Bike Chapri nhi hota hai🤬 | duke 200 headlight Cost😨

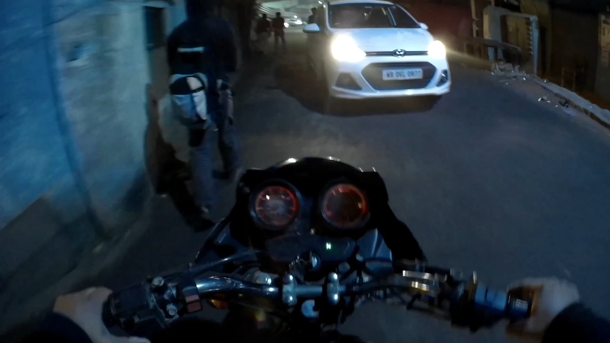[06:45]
हमारे यहाँ ऐसे ही होता है
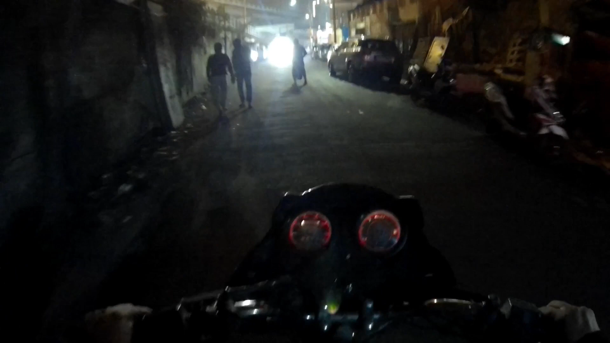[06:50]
पासिंग लाइट भी दिया उसको नहीं हट रहा हम क्या करें हल्का से हाथ अच्छा हुआ हम हटा
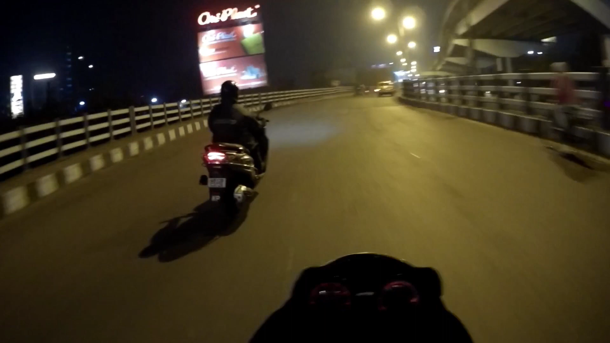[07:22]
ये भैया रेनकोट पहन के निकलेगा पानी उनी गिरी है रात में तो एकदम लॉन्ग रूट है ओ भैया नहीं है बहन है
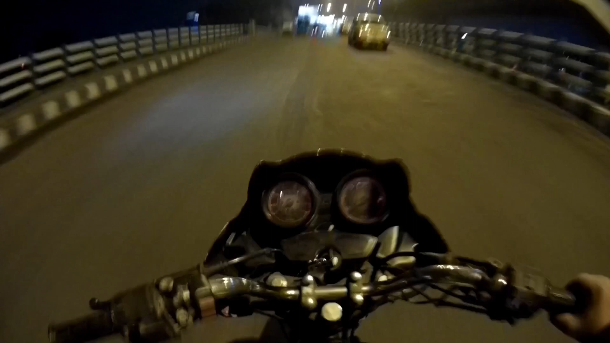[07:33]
लॉन्ग रूट रूट होगा कहीं दूर दराज का समझो हिसाब हमको गाड़ी बंद कर लेते तो अच्छा होता
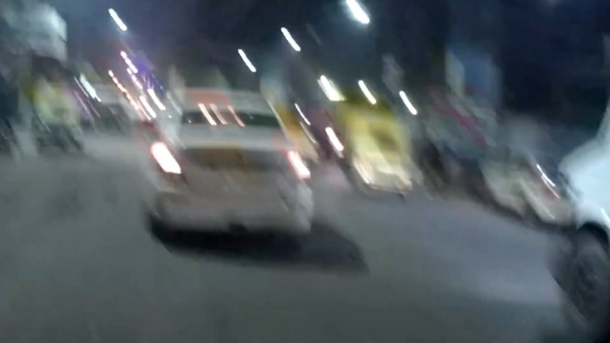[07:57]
तगड़ा वाला कचड़ा जा रहा है
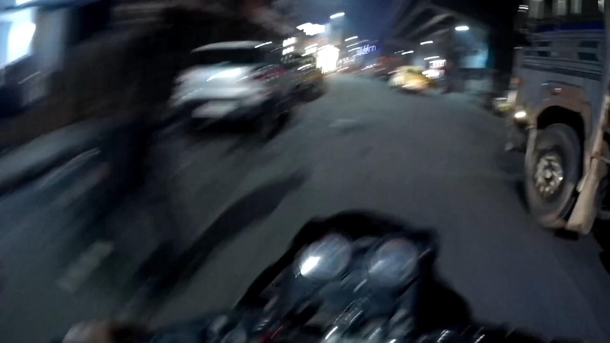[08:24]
फिर से ट्रैक नो ओवर टेकिंग अरे भाई कैफे से निकल रहा है लोग फुल मौज में देखे उखे गाने डायरेक्ट निकल जाएगा इसका पिकअप ऐसे बढ़ता पता है इसका ब्रेक ऐसा लगे हिसाब से